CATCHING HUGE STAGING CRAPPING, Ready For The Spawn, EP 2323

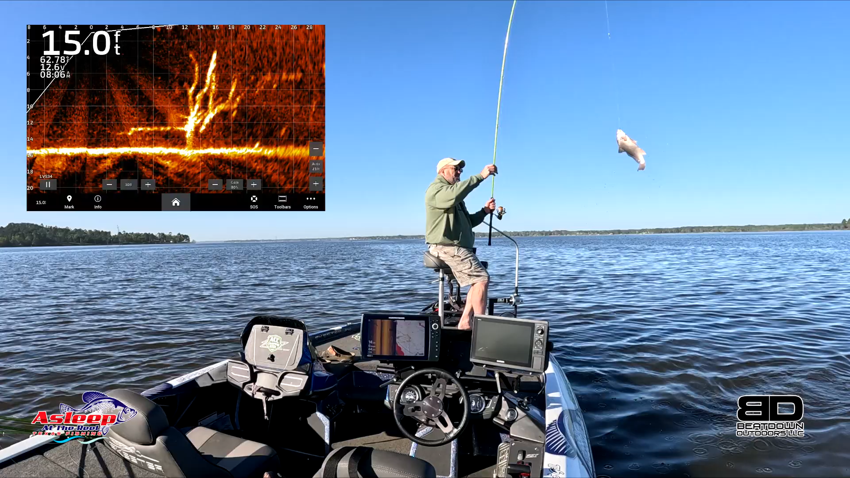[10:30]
On screen: depth 15.0 ft
Big old drum. Well, these suckers are ugly, aren't they?